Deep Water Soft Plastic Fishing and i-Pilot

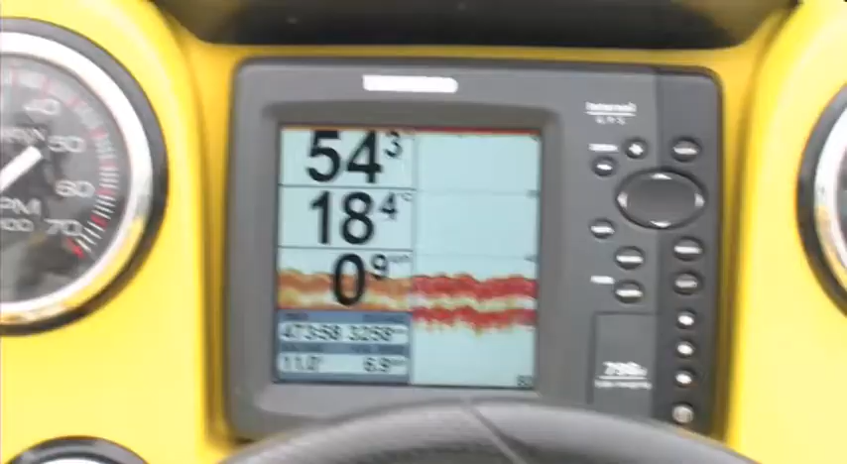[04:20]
So with the Humminbird range here we're in about 60 foot of water.
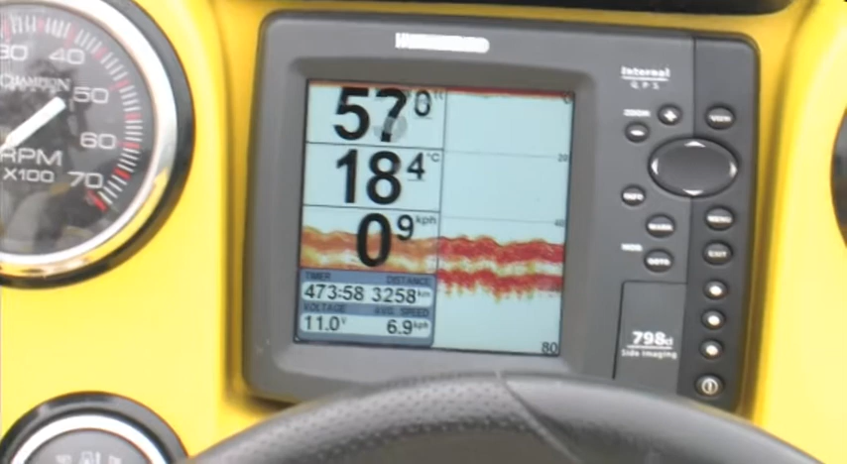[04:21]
That 20 degree beam shooting down is going to cover about 20 foot of bottom in 60 foot of water. So about a third your depth.
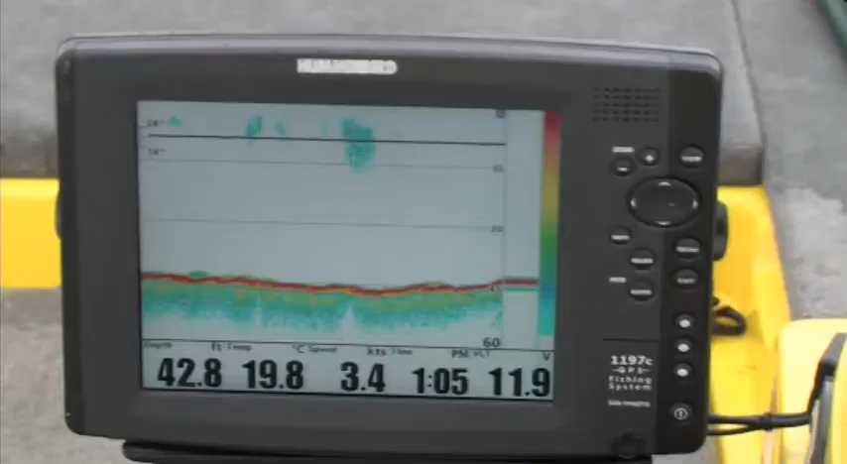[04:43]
On screen: depth 42.8 ft, water 19.8°C, speed 3.4 kn
But you've got that wider 60 degree beam covering more area, finding fish. So in 60 foot of water, basically giving you 60 foot of coverage.
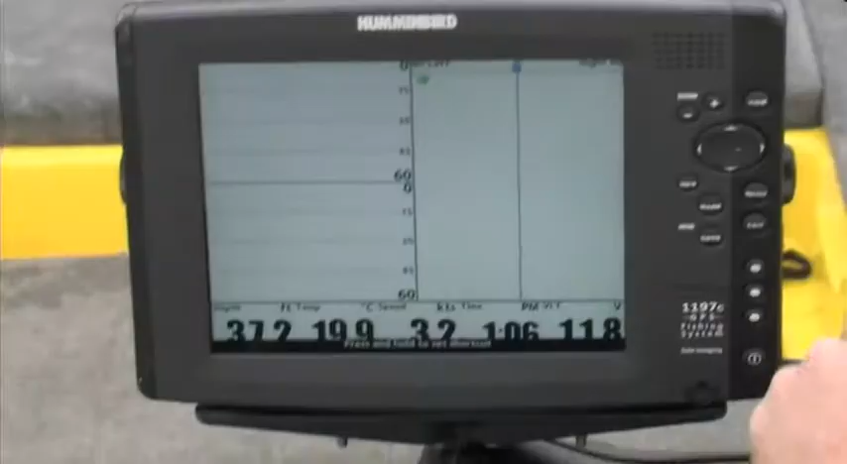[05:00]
With the side imaging technology, in up to 150 foot of water,
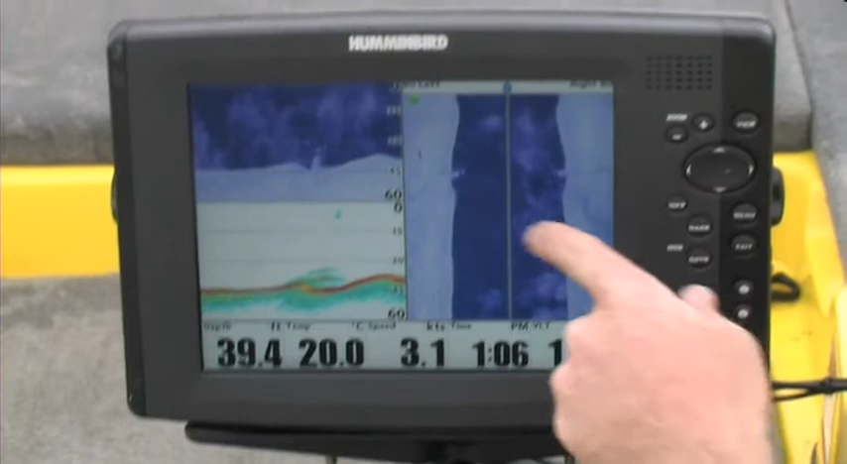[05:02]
On screen: water 20.0°C, speed 3.1 kn
you can cover up to 240 foot each side of the boat. So in this 60 foot of water, we can realistically cover about 480 foot.
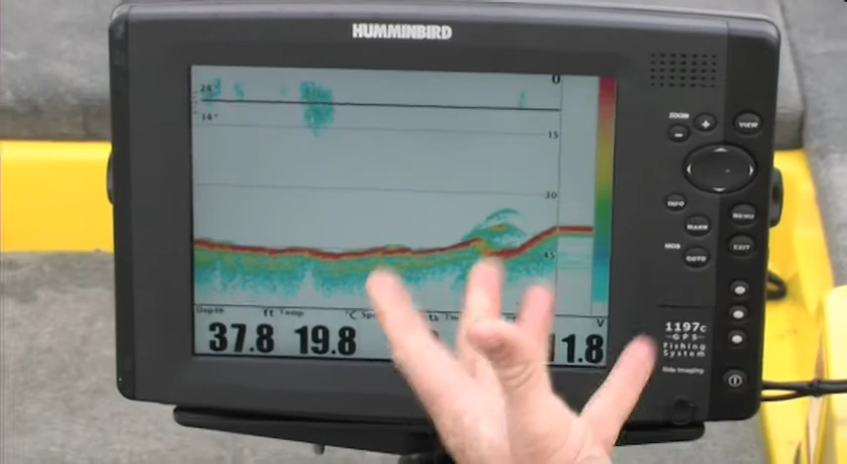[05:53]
On screen: depth 37.8 ft, water 19.8°C
So over here, we're going over the pipeline at the moment, you can see the pipeline and a few fish hanging off the side. But if we knock that into the side imaging view, you can clearly see the pipeline going either side. With our normal sonar, you know, you could be confused, you might even think that's bait.
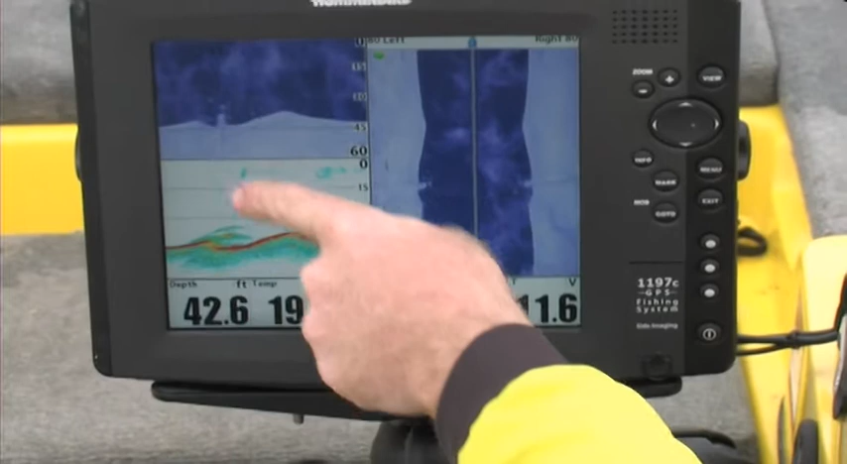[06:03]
On screen: depth 42.6 ft
But with the down imaging, you can clearly see the pipeline and a fish holding off the top of it. So with that huge coverage, if we didn't go right over it,
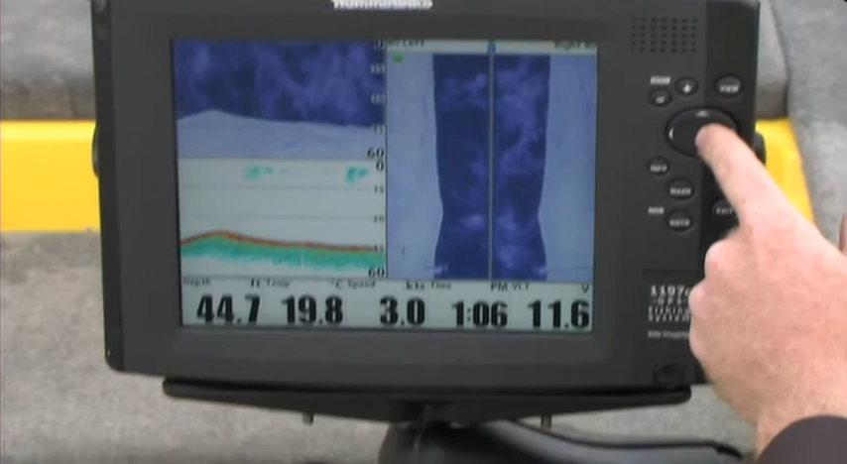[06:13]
On screen: depth 44.7 ft, water 19.8°C, speed 3.0 kn
we wouldn't have seen it on the normal sonar, but with that huge coverage, it allows you to, you know, if there's a rock bar over there, if there's a fallen tree over there, find it, no worries at all.
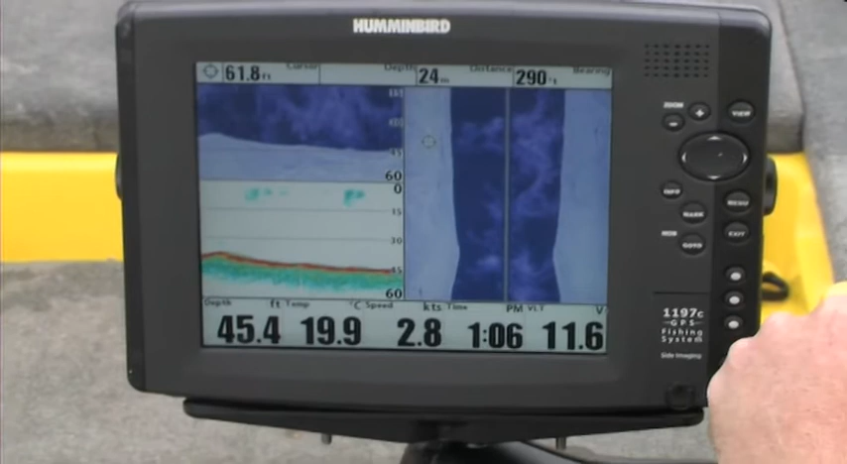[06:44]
On screen: water 19.9°C, speed 2.8 kn
And basically, you know, if we see a rock pile, it might be 60 foot out to the right of the boat. We can pause the screen, move the cursor arrow over, mark that way point, it'll come up on our GPS screen, move the boat over there, and Bob's uncle.
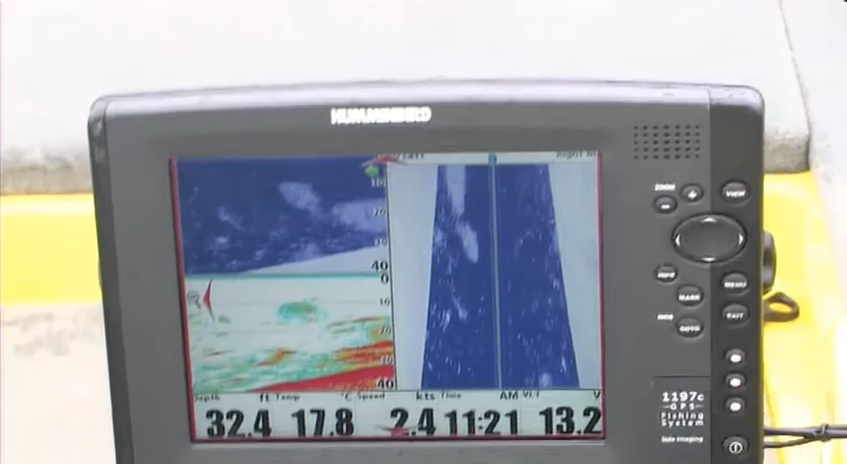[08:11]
On screen: depth 32.4 ft, water 17.8°C
Targeting these fish at the moment in 30 to 40 foot of water, just finding out where they're sitting in the water column, and then adapting a jig head size that gives us the right weight to fish the soft plastic down to them.